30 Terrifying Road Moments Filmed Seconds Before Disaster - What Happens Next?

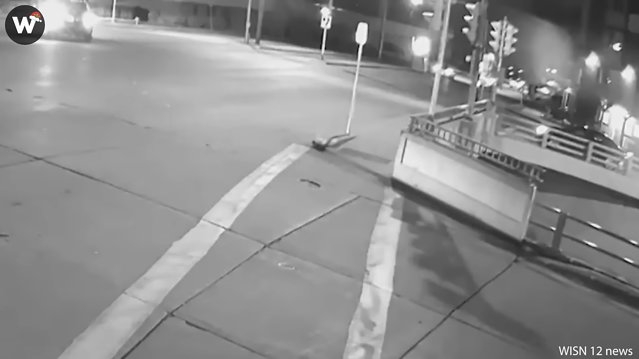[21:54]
A heartbreaking collision happened near Tetonia and Silver Spring Drive. Be careful on the road and pay attention to the traffic situation. Never go on the wrong side like that.